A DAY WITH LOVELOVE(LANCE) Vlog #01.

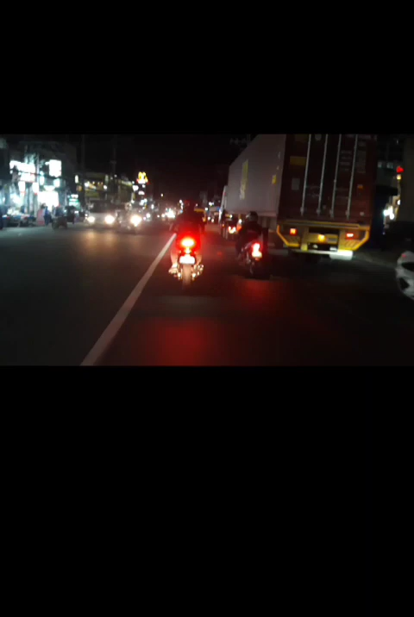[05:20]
ngayon Bihay na kami Pauwi sa bahay namin Medyo binibilisan na nga namin Ng konti yung takbo Kasi nga, tulog na sila Blab na kasakay sa motor Tapos, may bit-bit pa ako Kaya, mas mahirap Pero, alali lang yung takbo namin Kahit medyo mabilis Kasi nga, delikado Siyempre, be safe pa Kahit pa paano Para ligtas kami Makauwi sa bahay namin